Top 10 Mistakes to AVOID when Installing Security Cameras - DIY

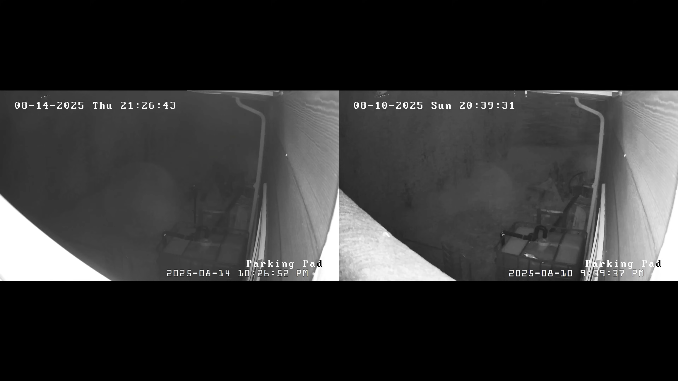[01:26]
at night in complete darkness the image with a black material is a little bit better we can see the details of the trees in the back of the shot
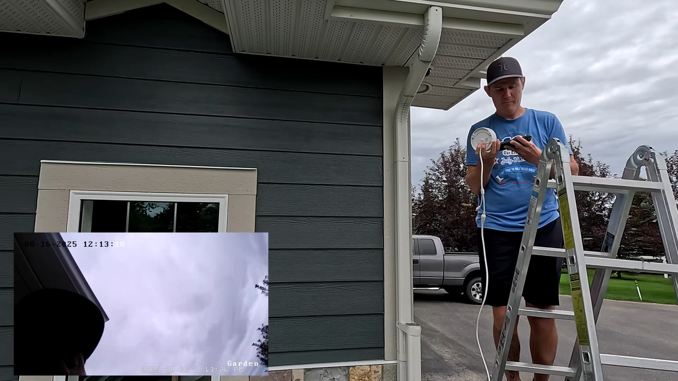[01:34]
now the lesson learned here is before installing the security camera i like to test the footage by just holding up the camera by day
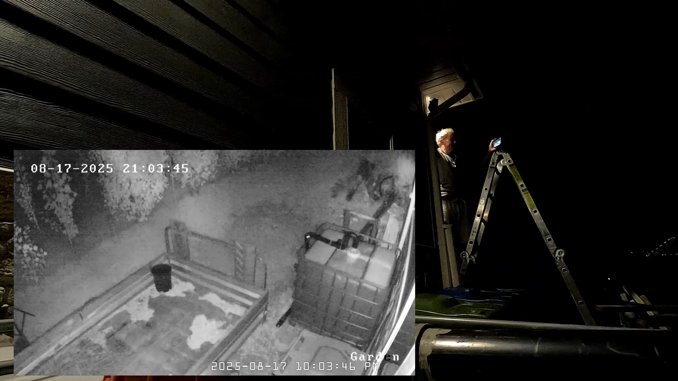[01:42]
and by night to ensure that i'm not getting any ir bounce back into the camera now the second mistake here is very similar
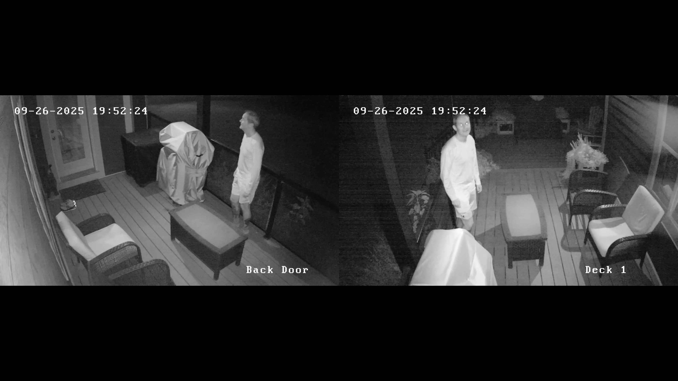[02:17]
in fact the cameras complement each other and share the ir light for an overall better image i'll
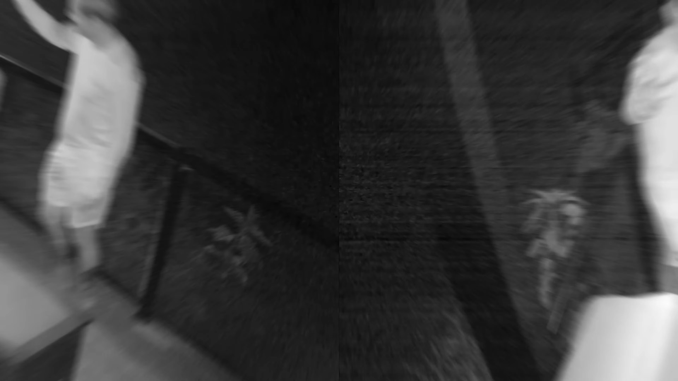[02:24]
demo that with no ir lights on on either camera now just the ir lights are active on this camera that i'm pointing to here on the left now
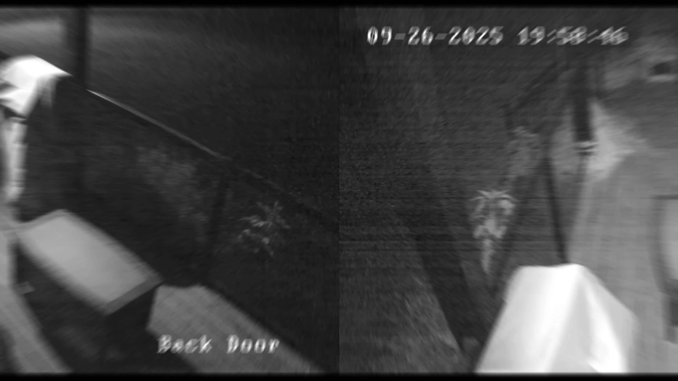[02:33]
just the one on the right and now with both on
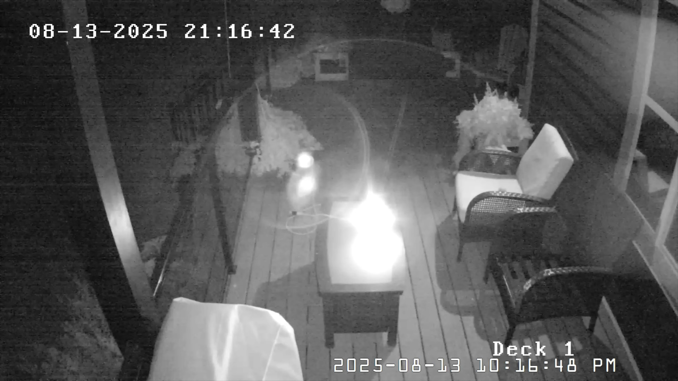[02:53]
shining into the camera you can see that there's a noticeable amount of glare that ruins the shot if the camera has a slightly dirty lens that glare is going to be greatly exaggerated
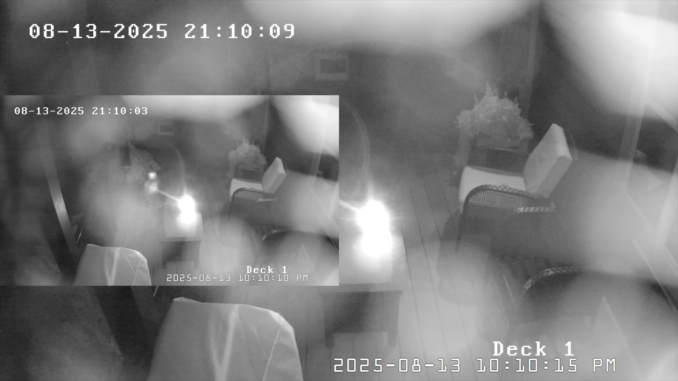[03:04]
like we see here in the shot before i cleaned it and after now the solution here is the same as the previous make sure to test the live feed
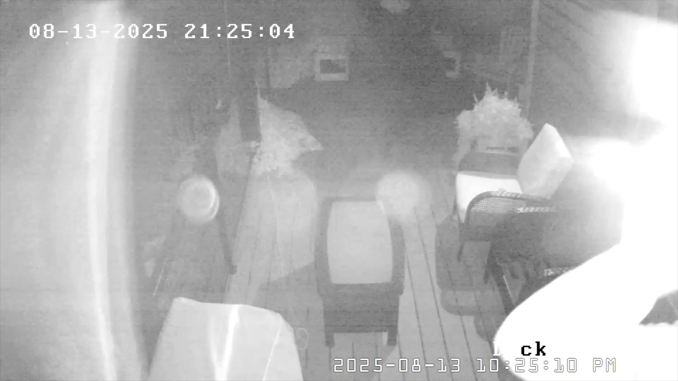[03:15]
before permanently installing the camera in its location to make sure there's no glare from other cameras now our next mistake deals with missing
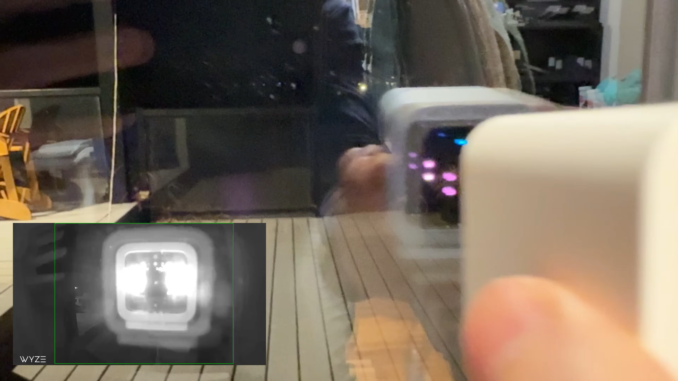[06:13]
can get reflected back into the camera ruining the shot and that includes the camera's own status light and IR lights
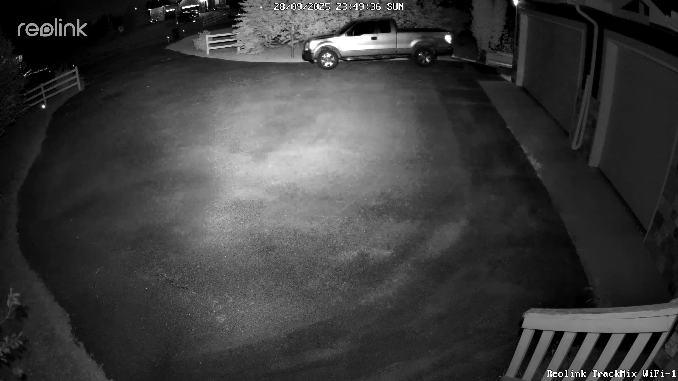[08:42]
you may not have good IR light coverage on the zone that you actually want to cover now in this shot i don't want all this wasted space of the sky and direct sunlight you can see me on the deck and the direct
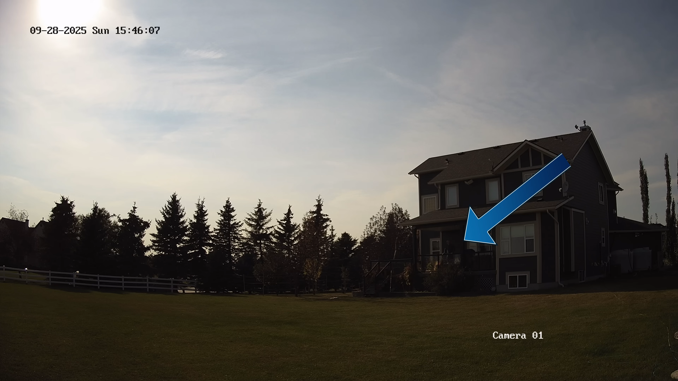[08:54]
sunlight is making the rest of the shot dark so i'll load the camera for excellent ground coverage and now we're back to normal brightness
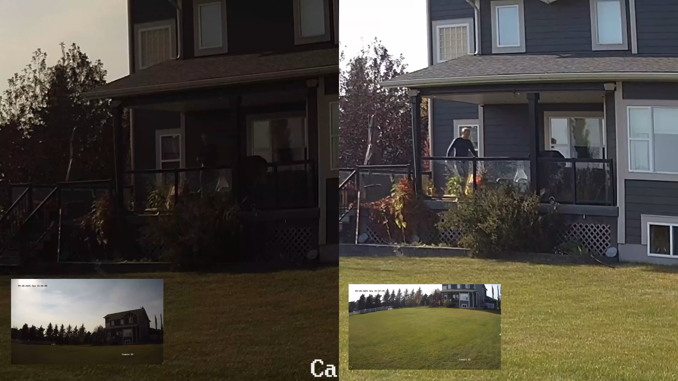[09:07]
let's zoom in for a side-by-side comparison of how removing the sun from the shot improves the overall image
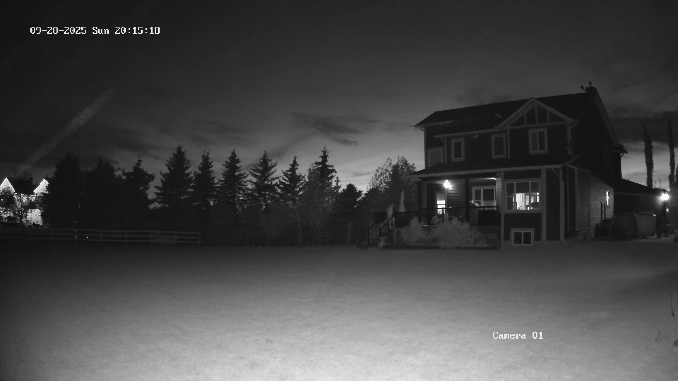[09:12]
and using the same scenario by night if the camera is raised the IR lights reach the patio which is great but if i lower the camera for more ground coverage the IR lights don't go as far and our focus more on the grass and obviously we're missing out on the details on the patio in this side-by-side we can see how the IR lights are at the strongest in the center of the shot so it's important to find the happy medium depending on your situation and needs now
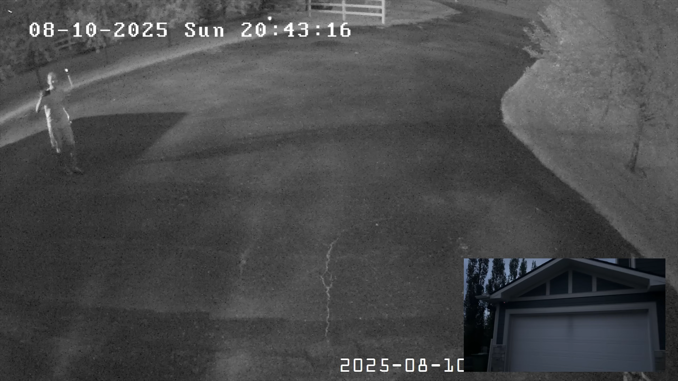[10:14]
i turn off the light you can
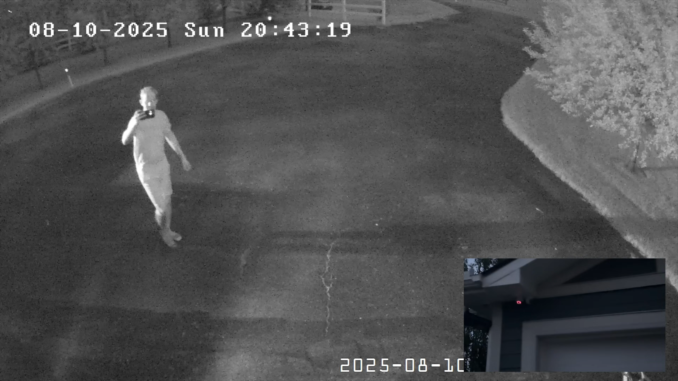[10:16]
see that the glare totally disappears
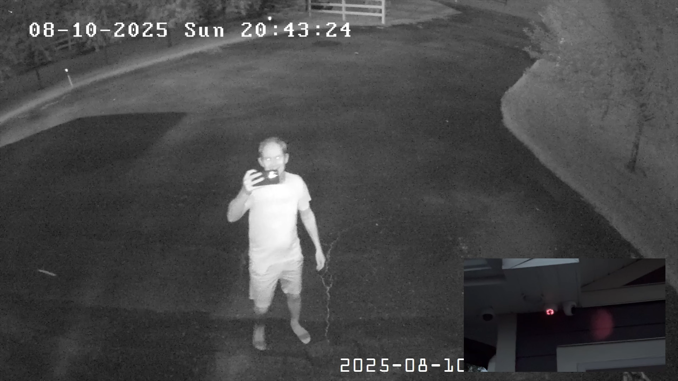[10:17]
the easy way to avoid this mistake is to install the